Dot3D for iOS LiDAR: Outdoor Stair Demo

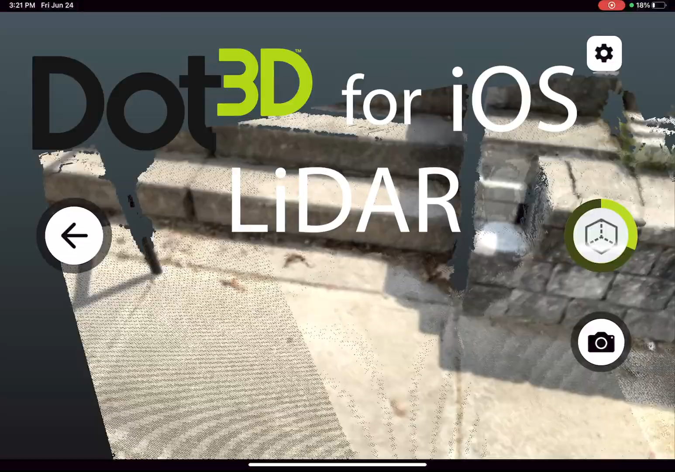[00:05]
We are going to go ahead and fast forward the capture here at a 5x speed for your convenience.
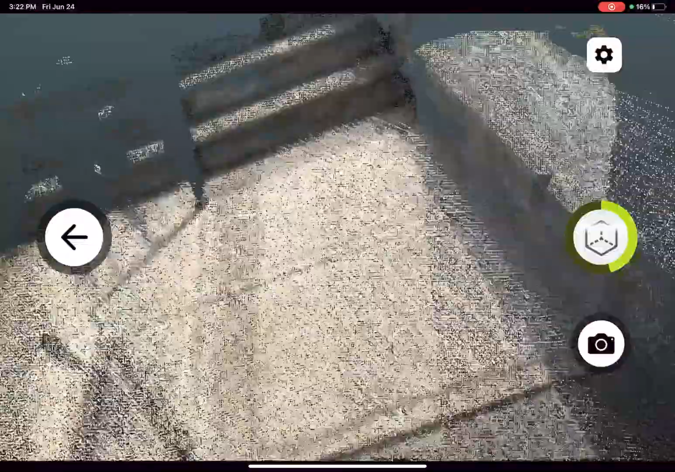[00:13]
The real-time capture took only 80 seconds up and down the staircase.
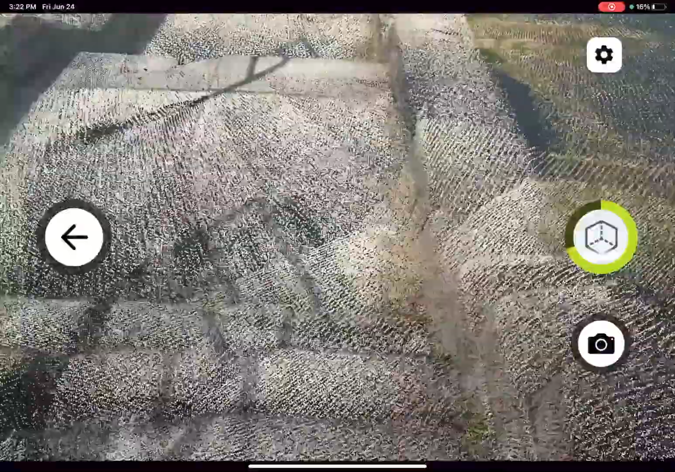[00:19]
we zigzagged up and zigzagged back down to fill in any holes we missed,
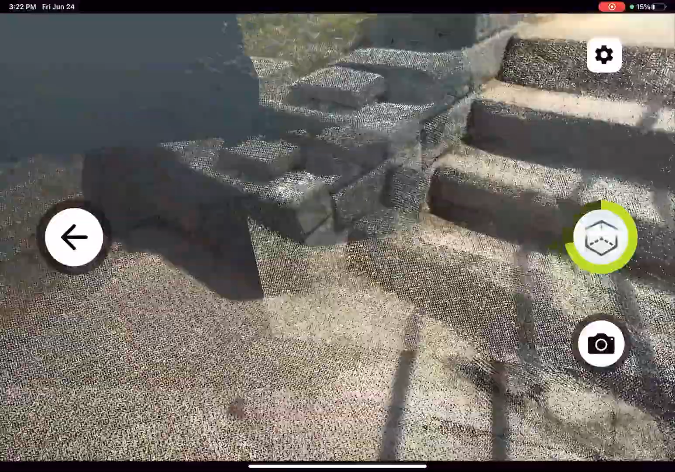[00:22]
and make sure to return back at the same AprilTag target we started at as an optional best practice.
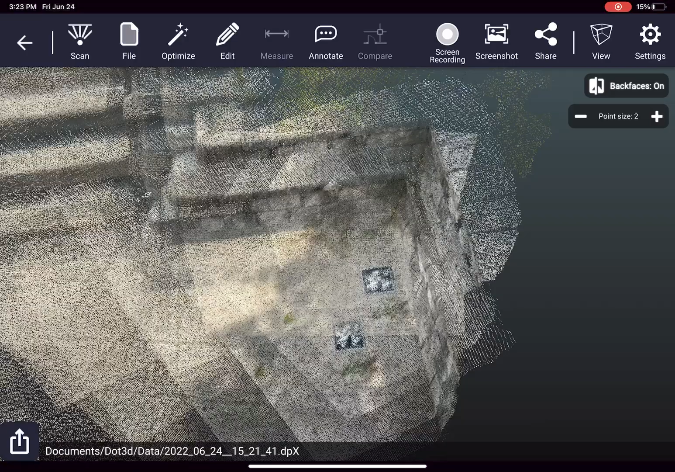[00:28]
Next,
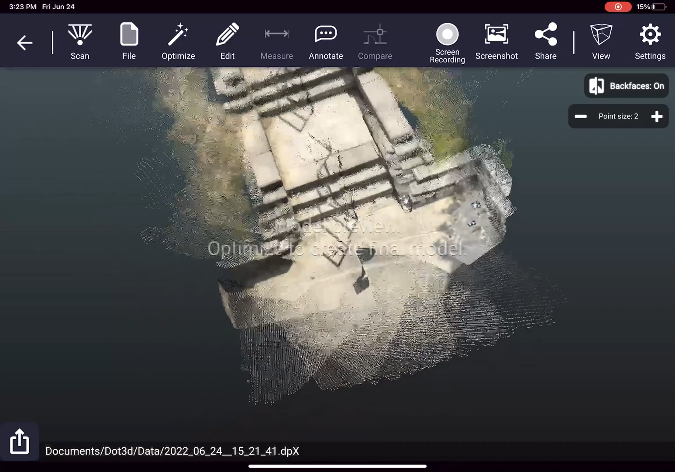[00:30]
we're going to optimize the scan by pressing the Optimize button in the top left,
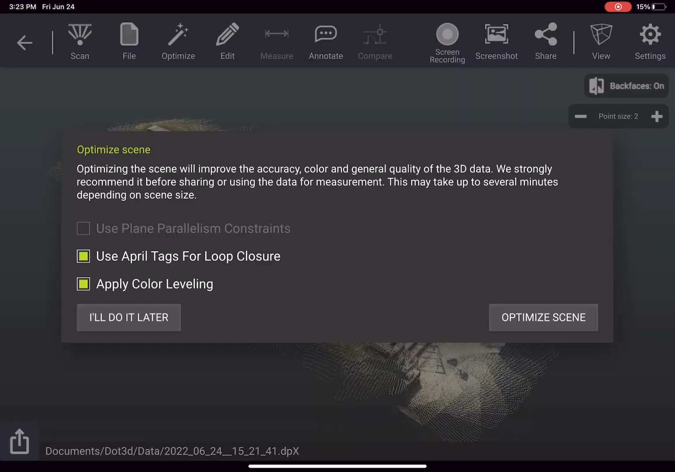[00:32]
Optimize Scene, and we're going to again speed this up 5 times.
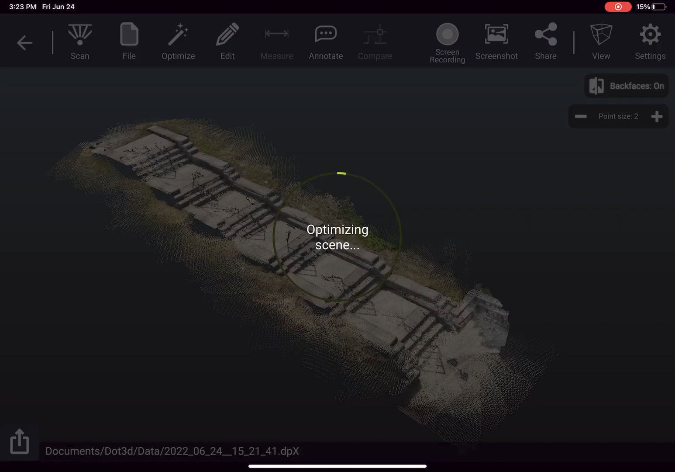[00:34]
Total optimization time in real-time was less than 20 seconds.
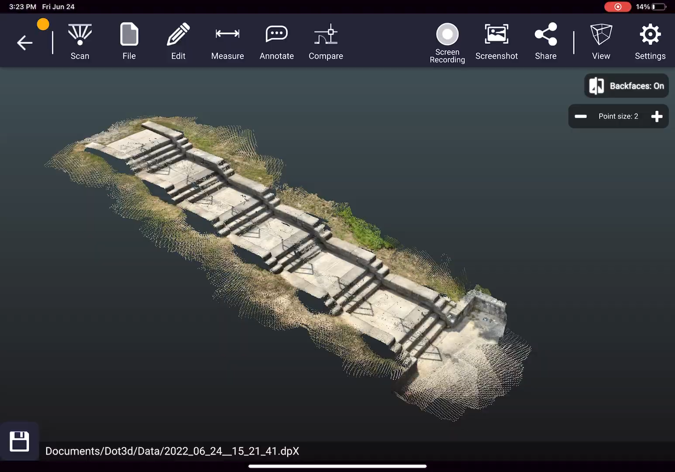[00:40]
So here we have our final result, captured and processed locally on the device in just over a minute and a half total.
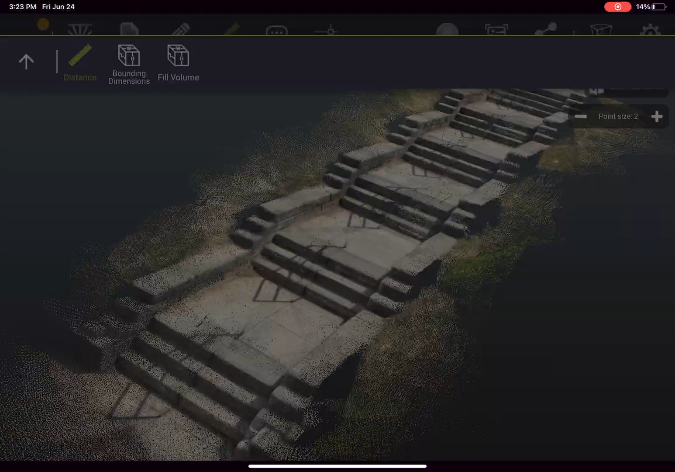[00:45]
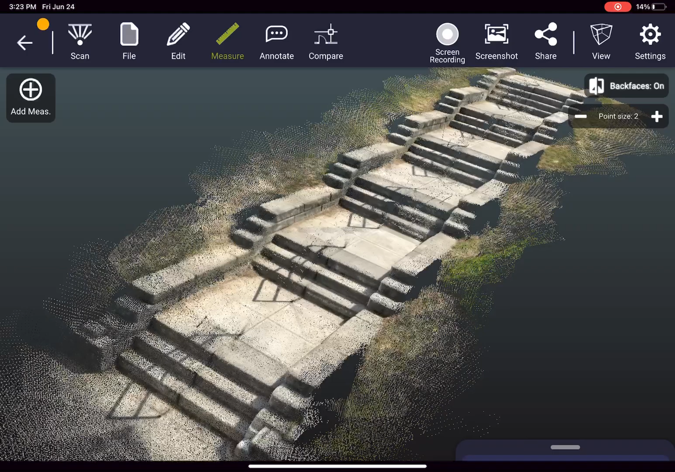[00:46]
This was done on an iPad Pro 2021,
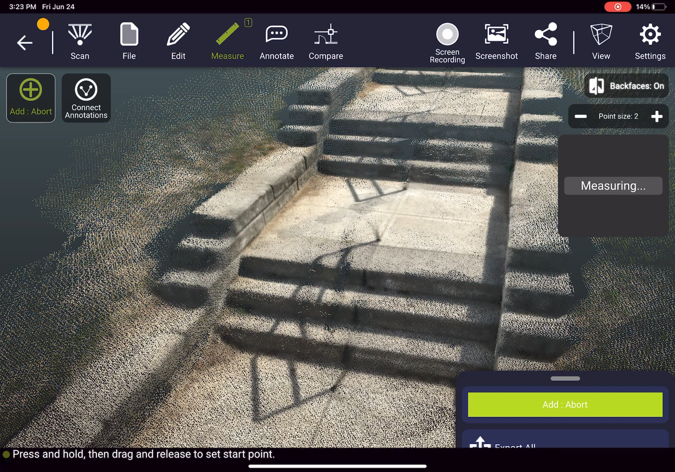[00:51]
and we can take a closer look at the data here in its full color point cloud detail, and start taking measurements directly from point-to-point within our scan with the tap of your finger.
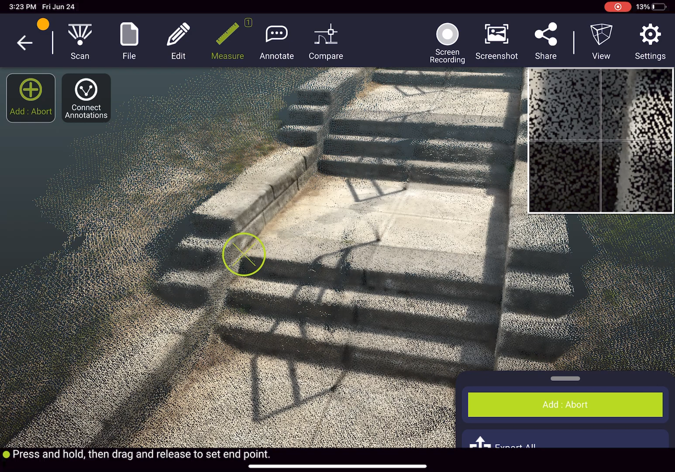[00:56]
You can also duplicate measurements to build